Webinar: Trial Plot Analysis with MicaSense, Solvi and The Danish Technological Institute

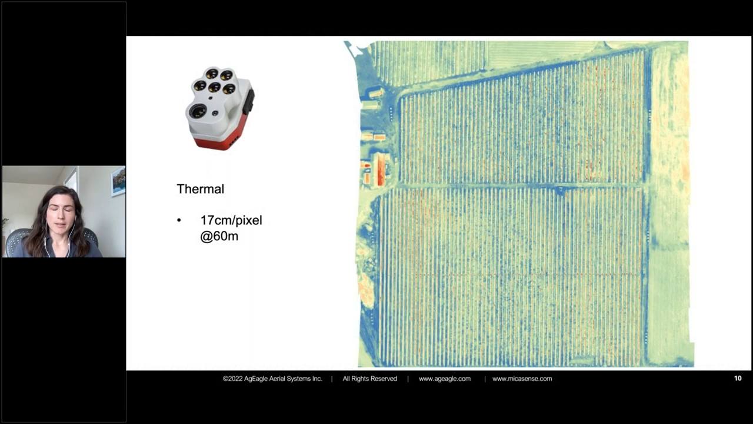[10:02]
So it's flowing at 60 meters and you can see what the resolution looks like there at 17 centimeters per pixel for the thermal. And these data sets will be available on our website soon. So you can really zoom in and get to see, you know, the full capability of the resolution there. But I'll, I'll leave it here, zooming into a couple, this particular portion of the field to just show these outputs from this one sensor.
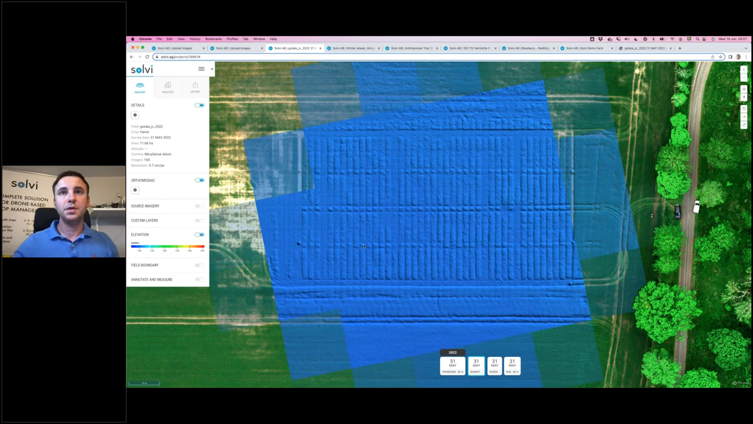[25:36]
which in this case shows the differences in the elevation.
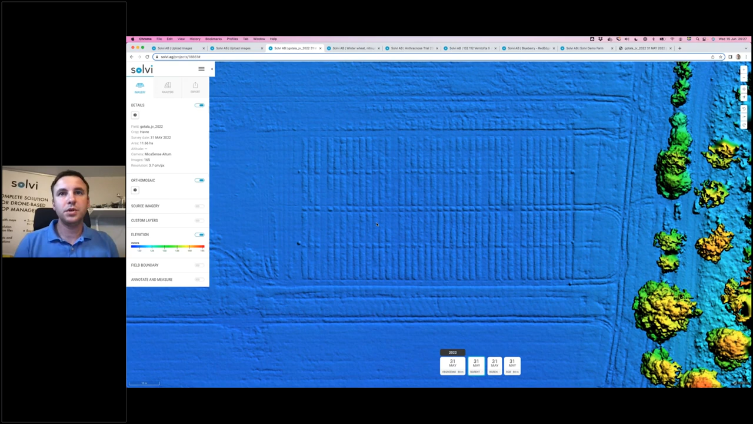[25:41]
But then in the zonal statistics tools, where we will extract the top level data, this information will also be used to calculate the height of each plot. So every pixel behind the scenes here in the imagery contains information about the actual elevation. So using that data, and I think Thomas will talk about that as well, it is possible to actually calculate the height.
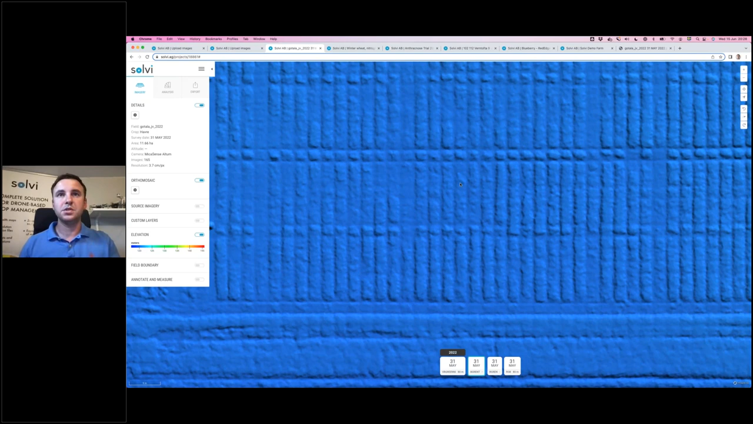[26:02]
And if the quality of this, this is why the overlap is so important, because the quality of this elevation model will obviously affect the calculations of the height. Another interesting visualization is, so this is a Microsense Alton dataset.